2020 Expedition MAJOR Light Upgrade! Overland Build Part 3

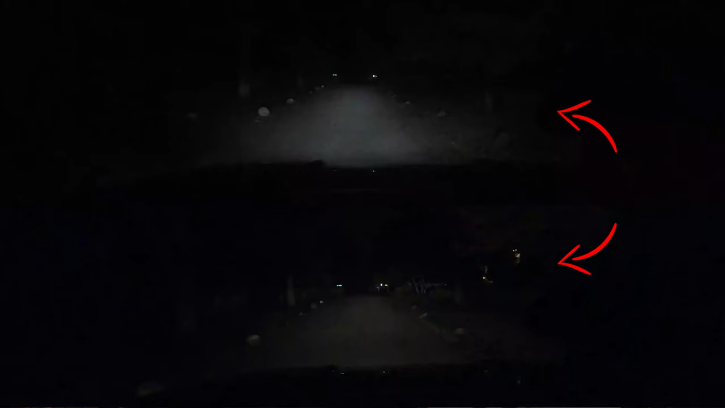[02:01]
There's 6,000 Kelvin, and it cost me $39.99.
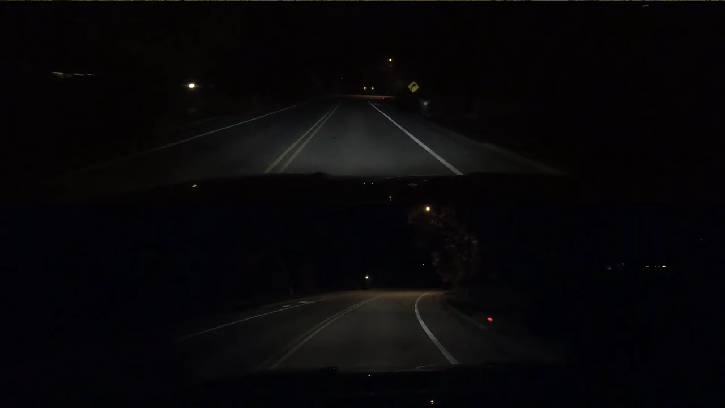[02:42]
It is pushing out 7,000 lumens, and it's pretty bright and nice. That's going to set you back, if you just want to buy that, $149.